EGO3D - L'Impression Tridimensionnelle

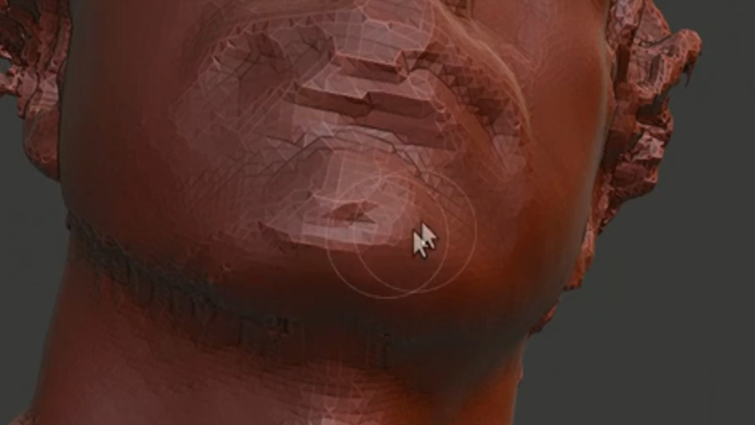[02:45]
C'est du bout des doigts que s'effectue le ponçage de la narine.
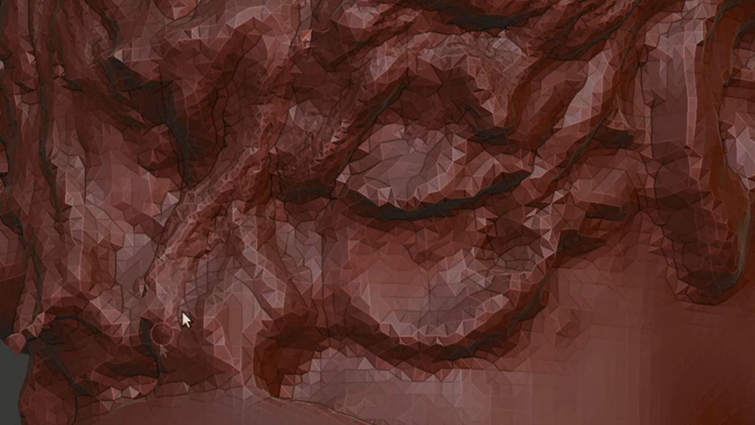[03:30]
Et à la fin semble véritablement se révéler dans les pixels une forme hyper réaliste,
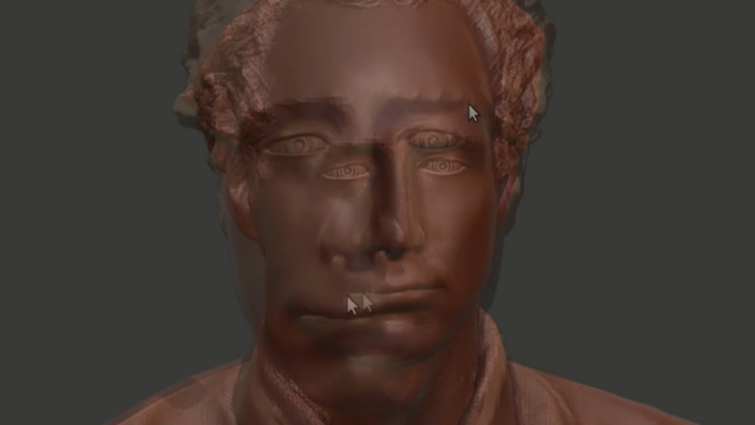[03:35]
un portrait multifacial de ma tête qui me permet de me voir comme je ne m'étais jamais vu.